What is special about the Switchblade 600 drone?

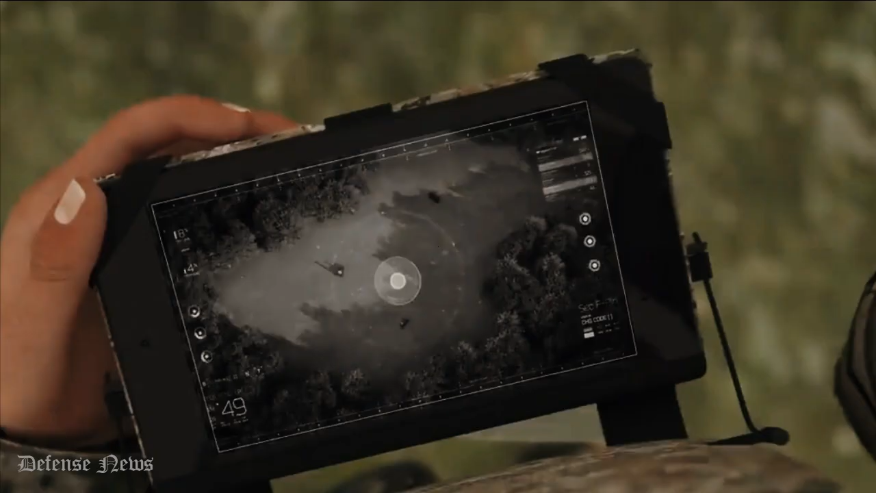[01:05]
Of course, the Switchblade 600 maintains the wave-off capability of the smaller system as well as its re-engagement capability.